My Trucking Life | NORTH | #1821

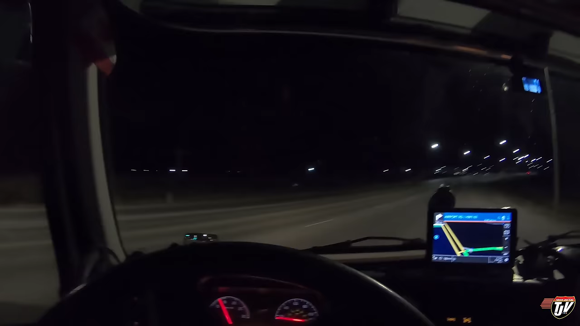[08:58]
I love it up here. Just rolling into Fort McMurray. I've got to deliver these things just down the street from the Petropass truck stop. It actually works out perfect, so I'll be able to stay right close by. I'm going to go see where the customer is first. Just drive past there. Do a little drive-by surveillance, you know, some recon. Figure out where I'll be delivering in the morning.
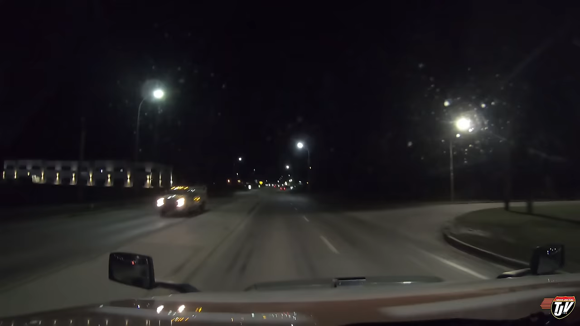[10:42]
Might have to check Google Maps to where exactly the truck stop is. Because I know it's really close by here. In 500 meters, turn left on. We've done it, Crescent. And then approaching destination on the right side in 180 meters. All right, Karen. I trust you. Too bad they're not there now. We could just unload now. It's a quarter to nine here. We're in mountain time. So we're one hour behind Manitoba back at home. In 200 meters, turn left on.
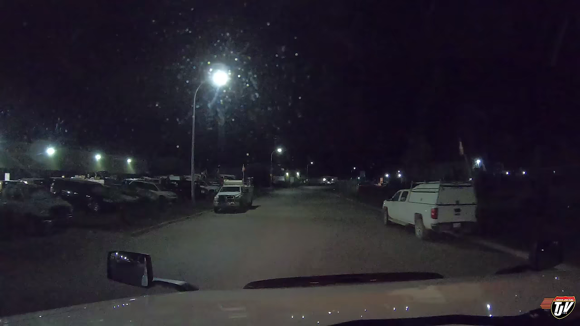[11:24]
I'm listening. Don, McKenzie King Road. Karen's taking me to the truck stop now. If there's no parking there, there's plenty of parking on the street here, just down the street from where I got it delivered. So at least we have that for an option. Yeah, I'd almost rather park here right close by. But, man, whatever. We'll go see how the Petro Pass looks. It's not too far down the road here. From left side in 150 meters.
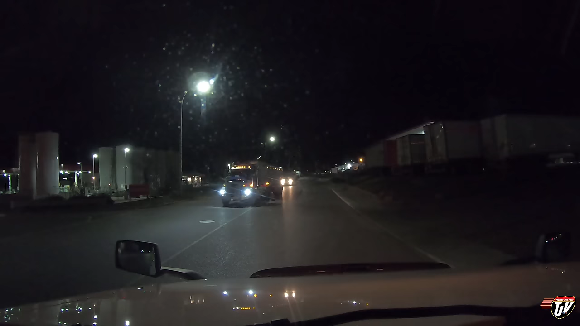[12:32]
Oh, dude, use your signals. Oh, your front signal's not working. Okay. Probably get that fixed, man. I had no idea what you were doing. Yeah, it looks like we'll be parking on the street. That's okay. Whatever. Let's do a pass through here.
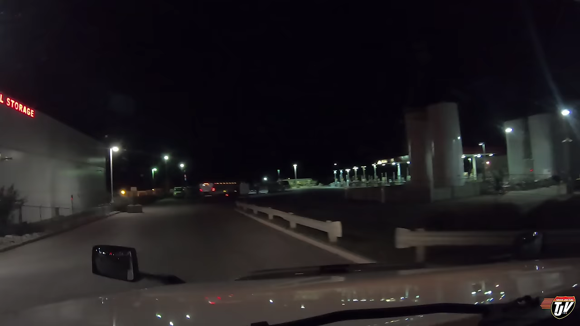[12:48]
See what she looks like. Tons of pumps. What have they got? Like 1, 2, 3, 4, 5, 6, 7, 8, 9, 10, 11 pumps or something.
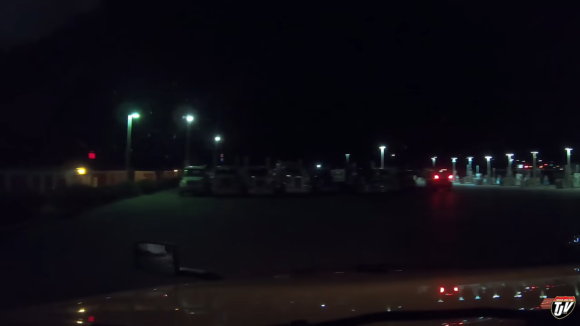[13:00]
Like, look at this. Let's pan this way a little bit for you. Look at this.
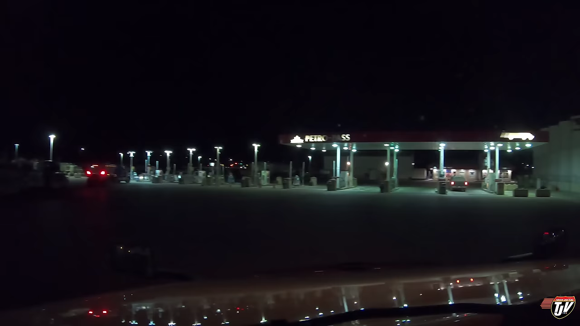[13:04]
Nuts. Don't think there's much for parking here, though. Unless if there's parking, like, way in the back. But these guys are all parked blocking the driveway.
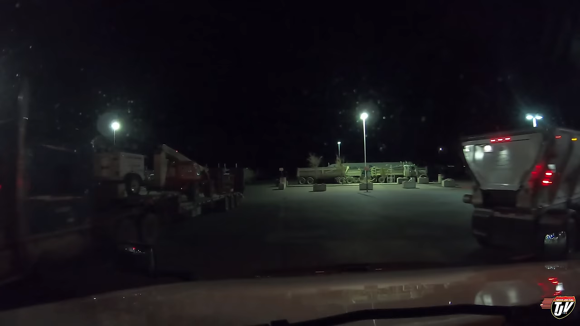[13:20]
Dude, why wouldn't you just park on the street if there's no room, like I'm going to do? Oh, yeah. This is right packed. Oh, yeah. Oh, yeah. We're going to go to the street. Yeah. That bothers me. In Canada, you get that a lot. When the parking lot gets full, people don't go to the next stop or park somewhere else. They just park right in the driveway. Like, literally right in the driveway and block everybody from getting in and out. That's okay. Whatever. I don't want to go park on the street anyway. It'll be quieter there.